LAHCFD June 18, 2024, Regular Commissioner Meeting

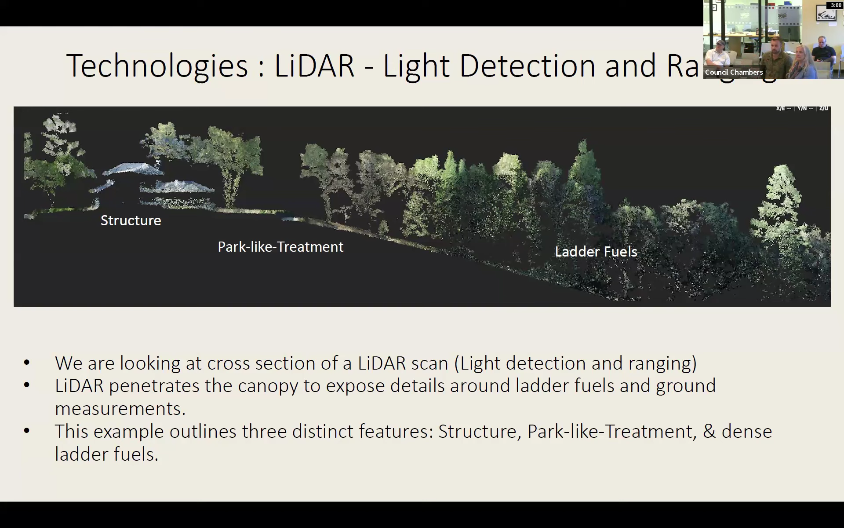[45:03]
And so, it's not a new technology, but it is getting cheaper and a little bit easier to use. And so, this is one way, this is one of the technologies that we do utilize. Great. And the last slide, please.